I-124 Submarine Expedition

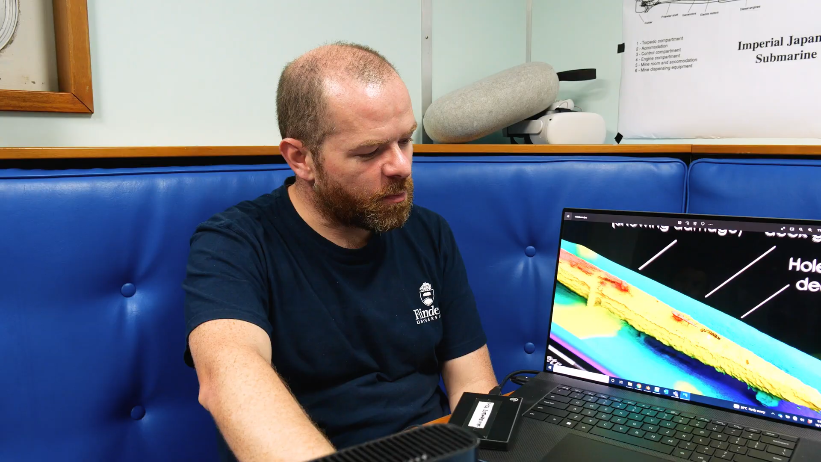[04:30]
There's some evidence in the multibeam that there's big holes opening up in certain places.
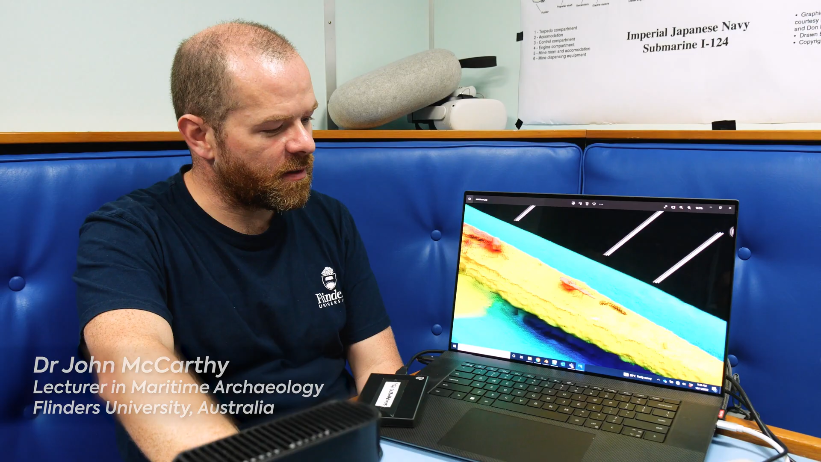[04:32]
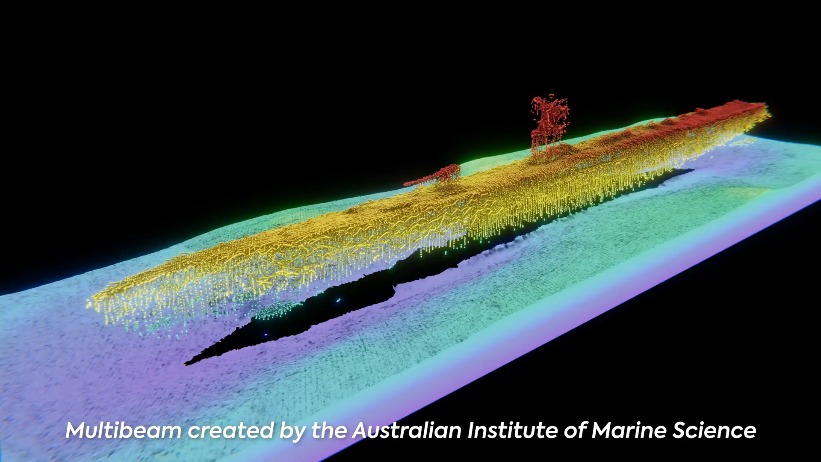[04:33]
It's not really clear what's going on around the conning tower.
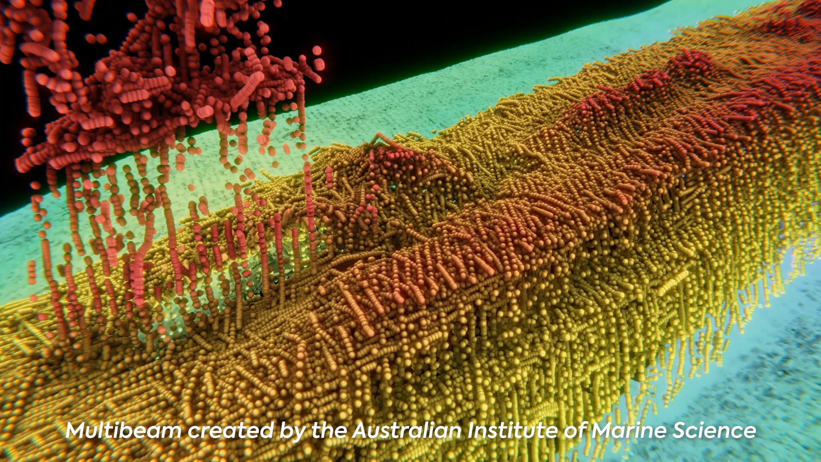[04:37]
There might be one beside the conning tower, but the data is so messy in there.
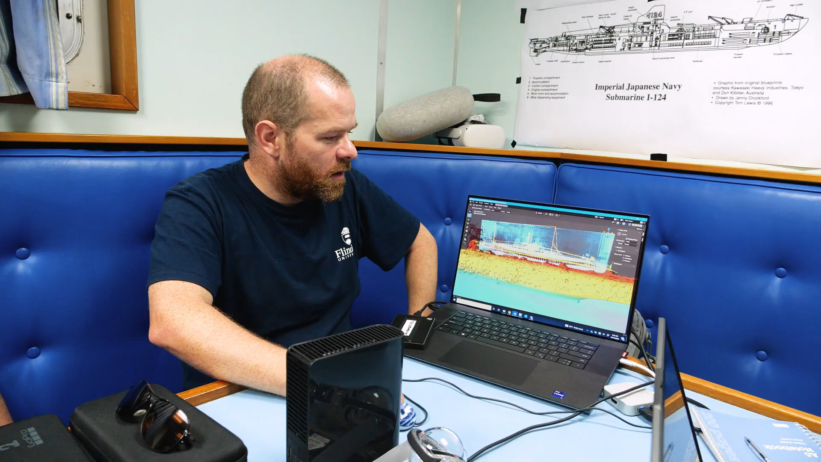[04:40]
The other thing about the point cloud is
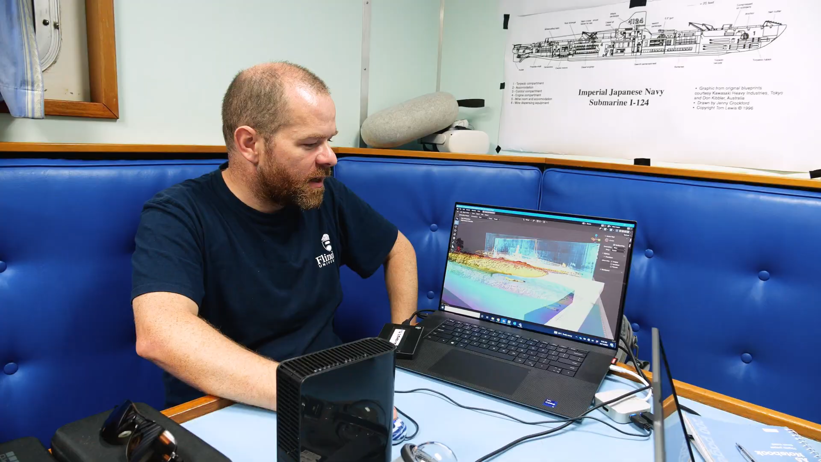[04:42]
that
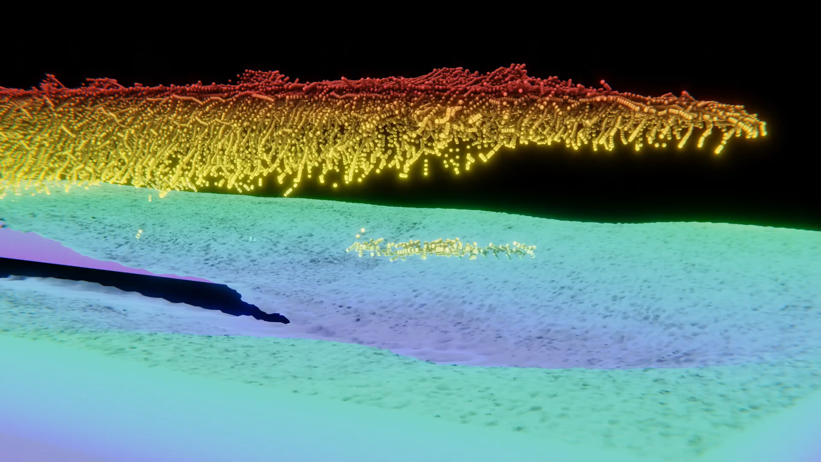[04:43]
we have no idea really what it actually looks like there, but we think there's probably mine hatches back there as well.
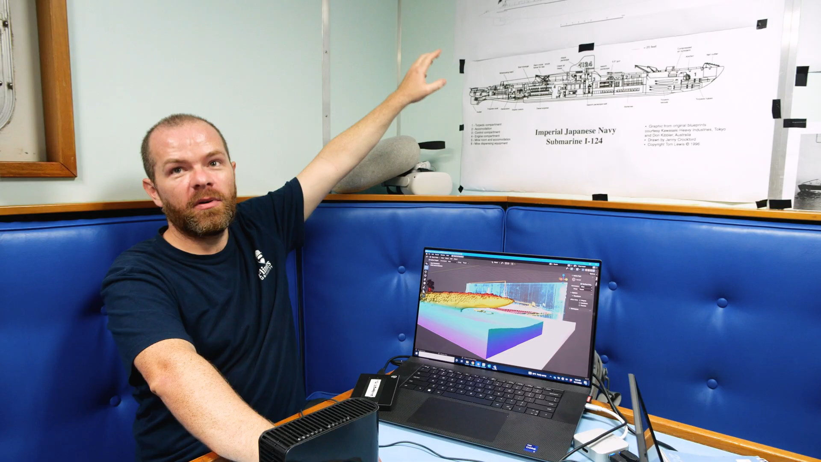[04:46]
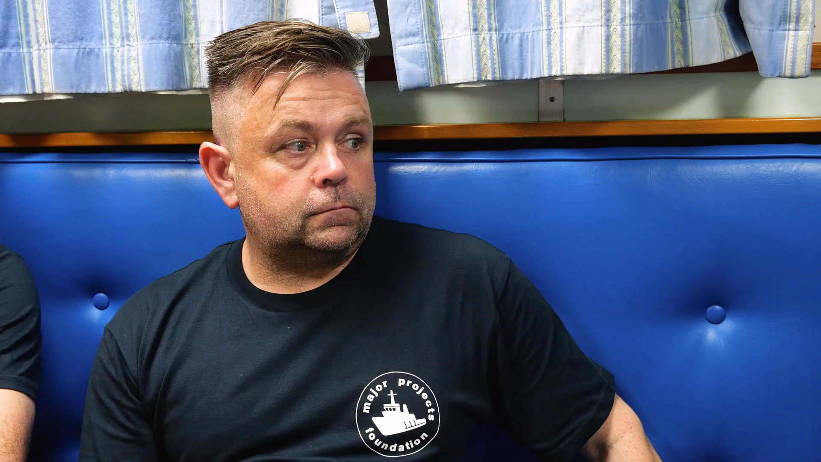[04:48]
So there may be even an open hatch of some kind.
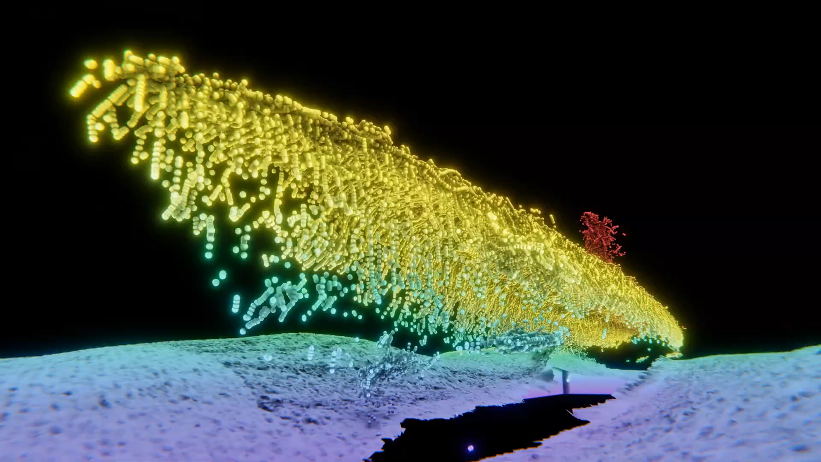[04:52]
And then we don't really have a good idea of what the torpedo hatches look like or what the condition is.
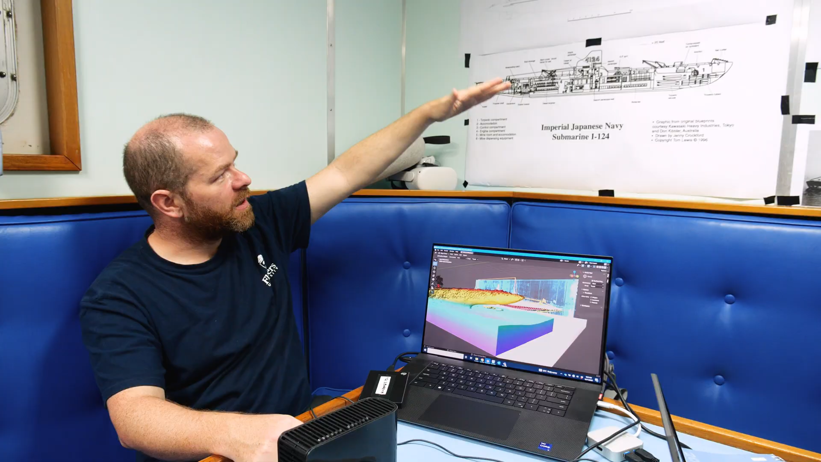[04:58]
Maybe it got a bit damaged when it hit the seabed. Who knows?
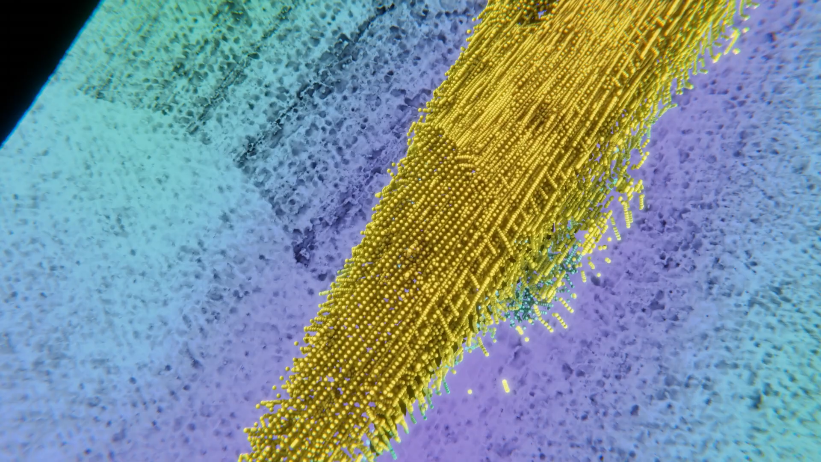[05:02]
The multibeam records it from the top down. So where the weakness in that data is, is the side stuff.
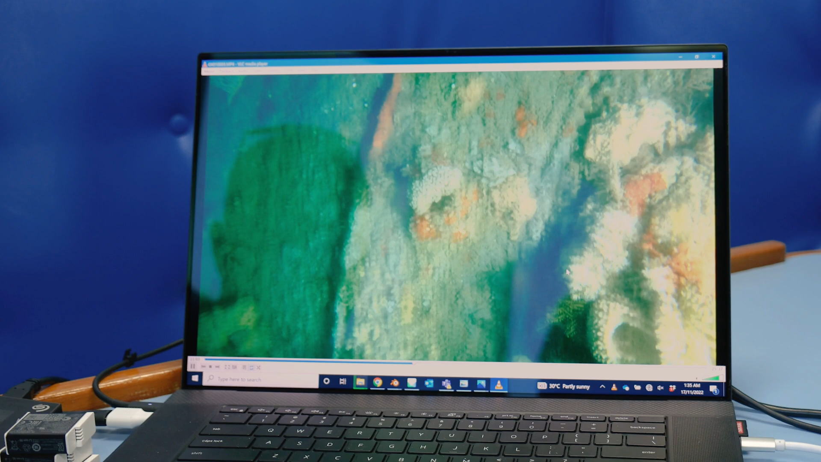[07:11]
Compared to what we had before, that's not bad. The structure is surprisingly good.
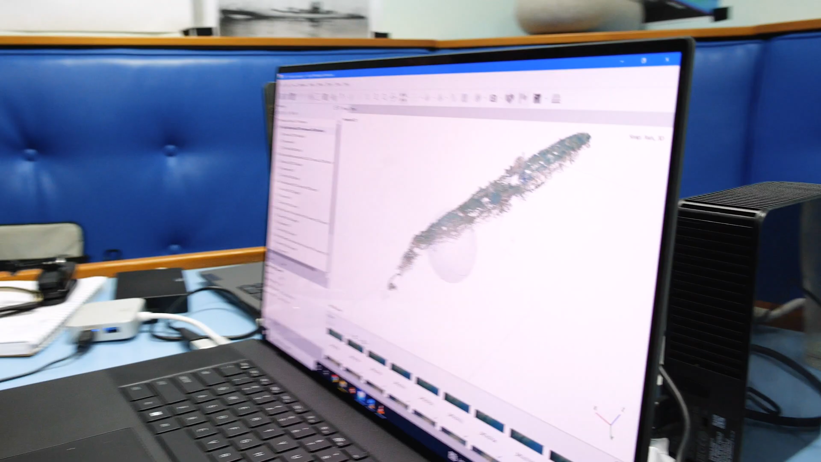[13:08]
You've got, actually, of the 1800 photos you took, you've got 1500, so that's almost like beautiful.
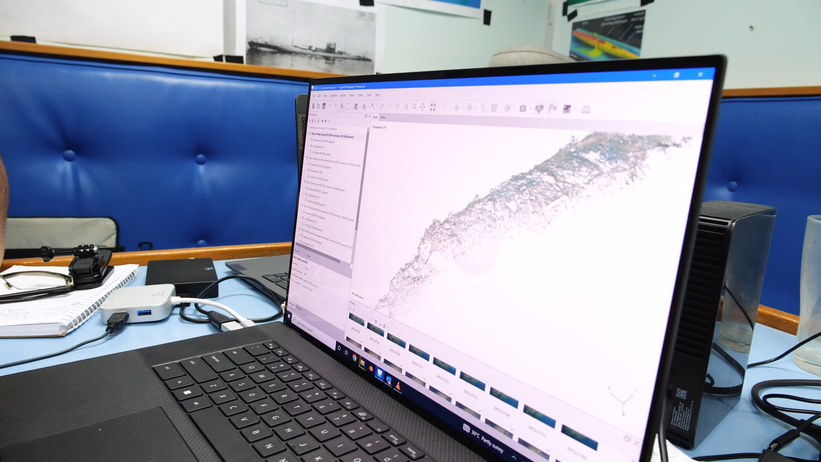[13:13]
And the accuracy is excellent. Well done. Thank you. Good work, guys. Well done. Yeah, that's a relief. That's the work that's coming to my mind. It's just relief.
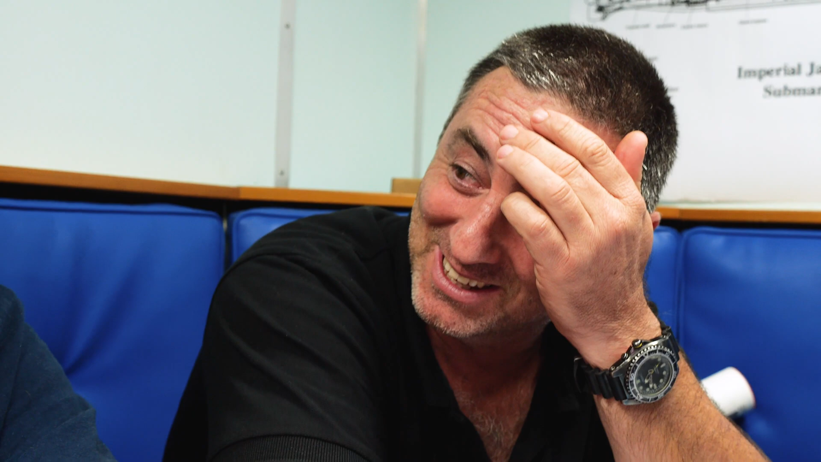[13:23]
Yeah, I walked through the door in my heart. Yeah, yeah, yeah.
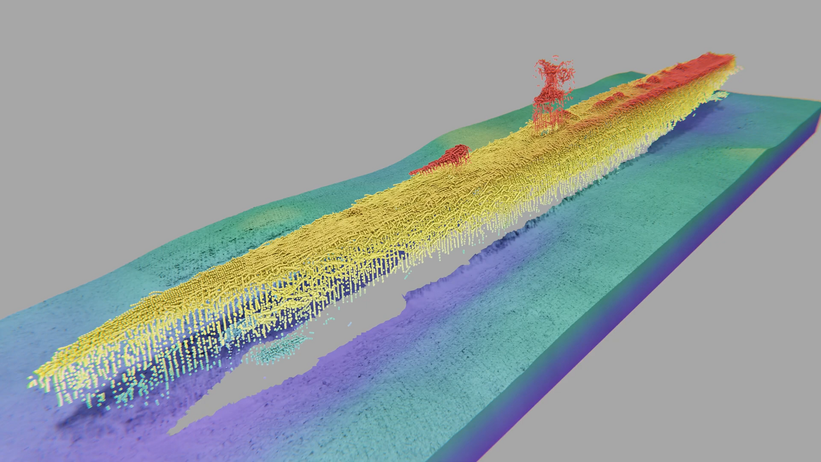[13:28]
Tens of thousands of photos were ultimately taken, enabling us to create the highest resolution imagery of the I-124 submarine that exists to date.